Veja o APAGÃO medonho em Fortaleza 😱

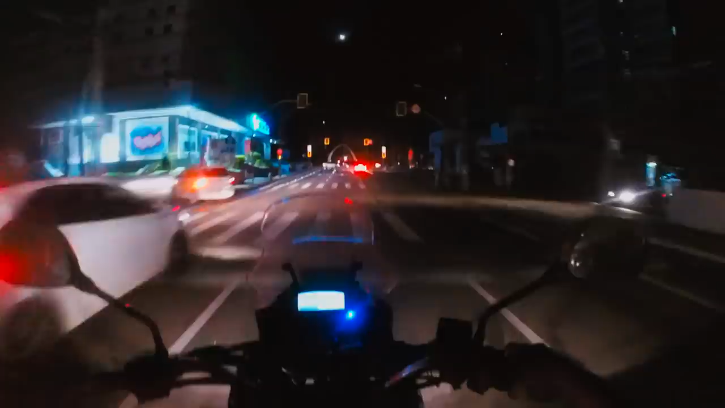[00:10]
Galera, apagão na cidade de Fortaleza Cidade de Fortaleza tá de... Tá no apagão medonho aqui Tamo passando em frente a Praça Portugal Aqui na Aldeota Coração da Aldeota, a Praça Portugal Tá tudo escuro, meu irmão Tudo escuro Eu vim buscar a minha esposa no trabalho, mano Porque, infelizmente,
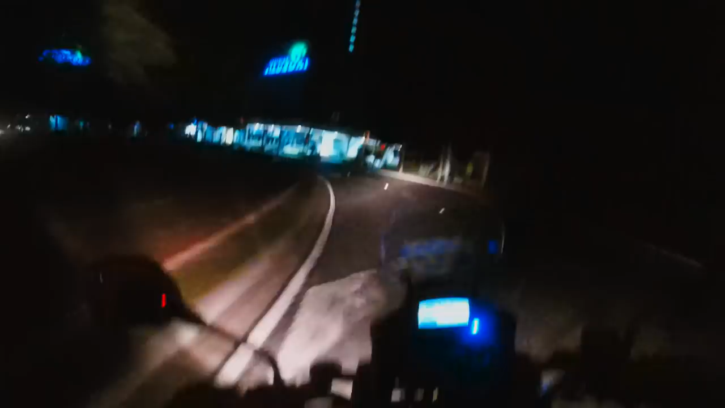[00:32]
parece que deu um apagão aqui no Brasil todo Em várias cidades Pelo menos em Fortaleza Tá tudo apagado Tudo apagado Não tem uma iluminação A única iluminação aqui é dos carros Dos carros E eu já presenciei vários acidentes no caminho Quando eu tava vindo, né? Se não passar, não passa, não
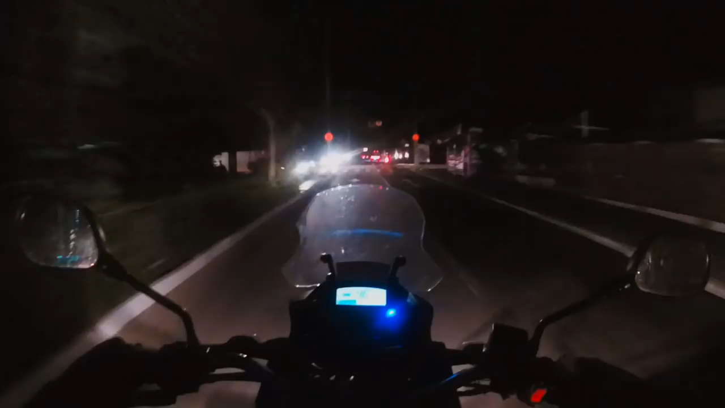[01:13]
Se você não passar, galera Eles não deixam você passar Porque os semáforos, os semáforos, o sinal Estão tudo apagado Estão tudo apagado Então só passa quem Como tá apagado, né? Passa primeiro quem passar, né? Se você for esperar Ninguém vai deixar você passar Olha aí, ó Sinal apagado, ó Se você não passar Ninguém vai deixar você passar
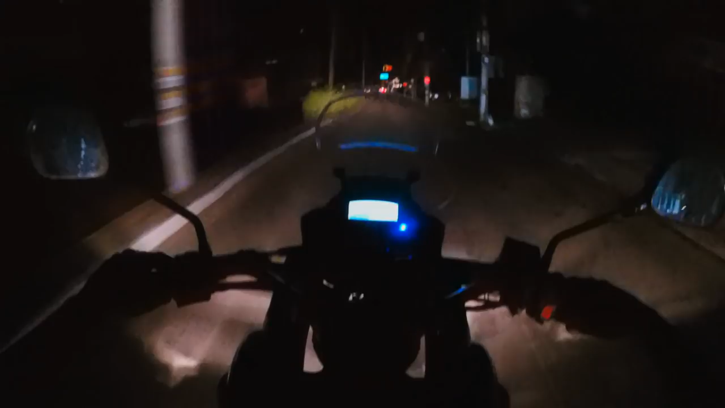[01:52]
Ei, Daniele Tinha apagado Aí depois tinha voltado, né? Cruzamento, galera, ó Tem que reduzir E devagarzinho E passar Porque tá foda Sinal tudo apagado, ó As ruas de Fortaleza Toda escura
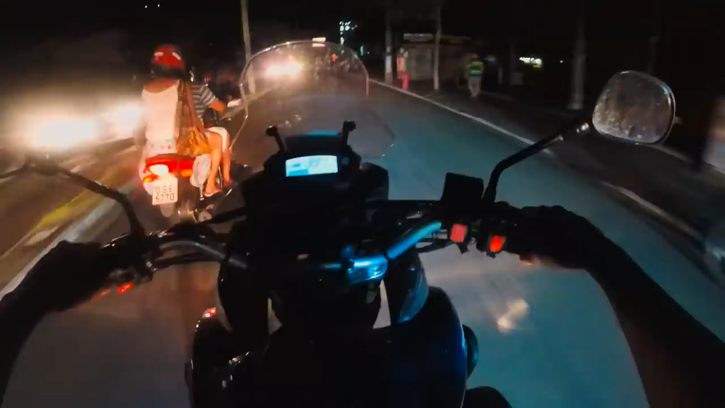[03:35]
Eu espero que os fotos Vixe, a polícia Ah, sei que aqui na derrota Policiamento tem demais, né? Policiamento tem demais Olha aí, ó Mais um cruzamento Na aldeota tem policiamento Mas Mas Na periferia não tem
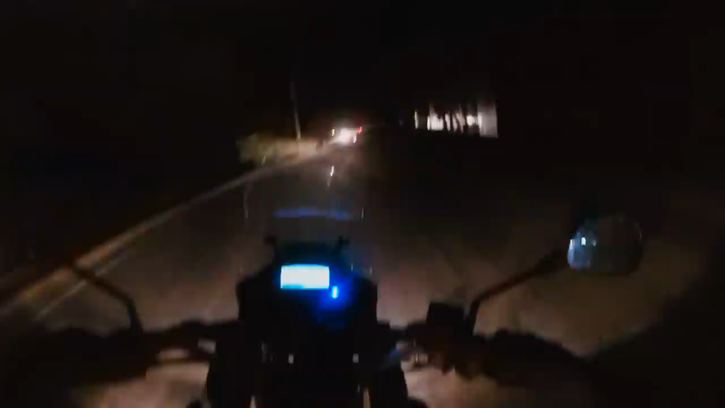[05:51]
São São quase 8 horas da noite Tá tudo escuro aqui na cidade Tem uns motoristas Que andam bem devagarzinho Mas no escuro Tenha medo Eu já tô acostumado Viajar à noite,
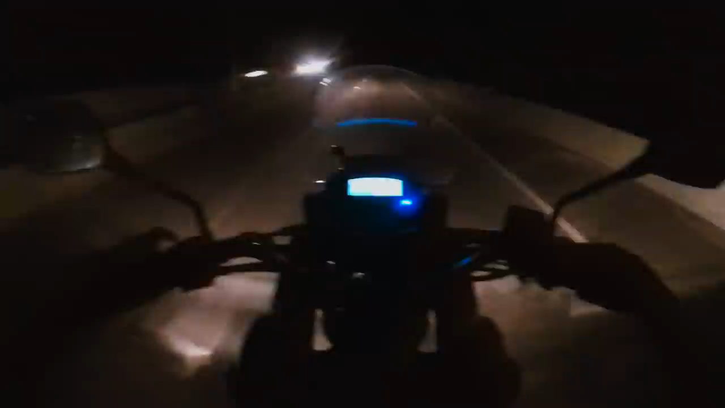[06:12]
olha No escuridão Ah, eu nem ligo Tá escuro, ó Galera, essa área aqui, ó Acredite Vixe Acho que teve um acidente ali, ó Já teve um acidente Mais um acidente Na vinda Foi uma moto E um ônibus Agora é um caminhão E um carro
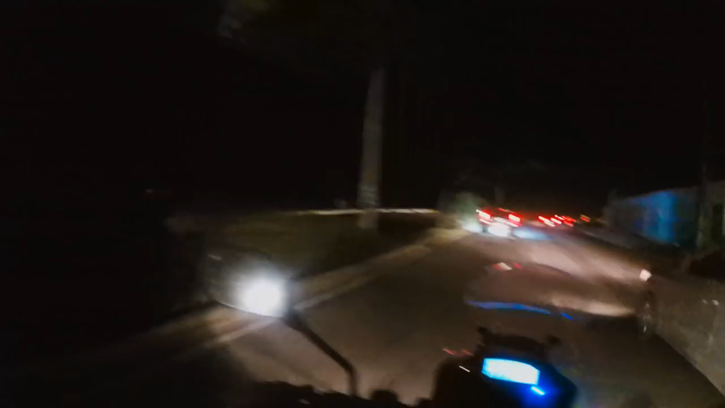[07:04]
Vocês vão ir pelo aeroporto Ou pelo castelão? Acho que o aeroporto É menos trânsito, né? Ou pelo castelão Devagar, tá com medo de quê? A mulher tá mandando ir devagar, ó Tá com medo Galera, eu ia pelo aeroporto Só que eu vou pelo castelão Que o castelão sempre tem menos trânsito Ali no aeroporto Eu vou ter que passar pela Parangaba, né? Aí Parangaba é uma coisa mais
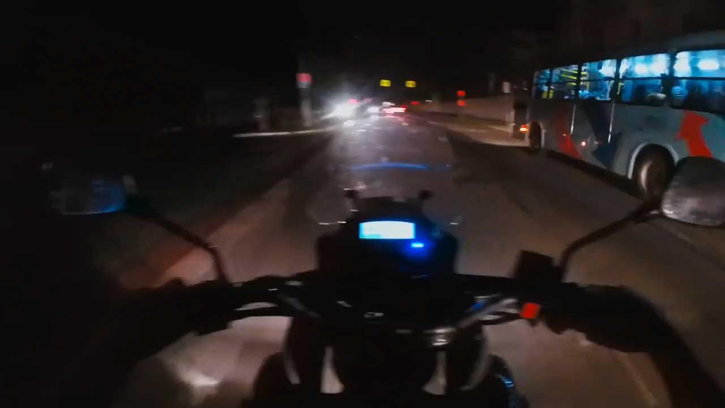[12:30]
Tem a viatura ali dos bombeiros Viatura dos bombeiros, ó
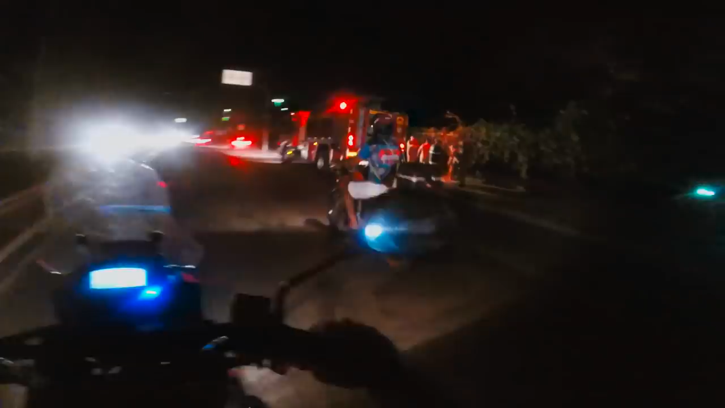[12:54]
Vim aqui em frente tem um hospital Tem a viatura ali da polícia, ó Eles viraram O foda é ter mala, galera Ter vagabundo, né, pular na frente aí pra assaltar os carros Aí é foda